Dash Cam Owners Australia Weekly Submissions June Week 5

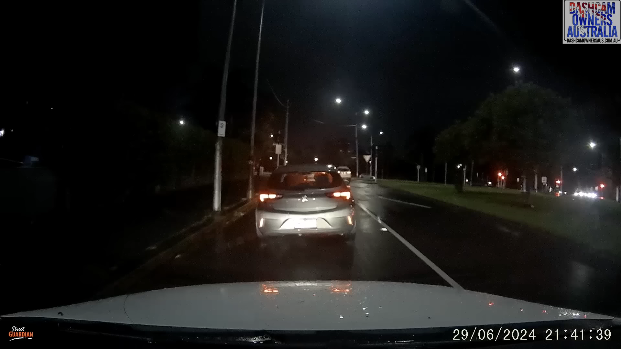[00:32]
front of the two cars. Oh my god. Oh, oh, oh! Oh no! Oh no! Let's just ask them if they're okay or not. Are you okay? There's something on the floor. Oh. Oh my god. Okay, no, no, I better call the police. Yeah. Call 000.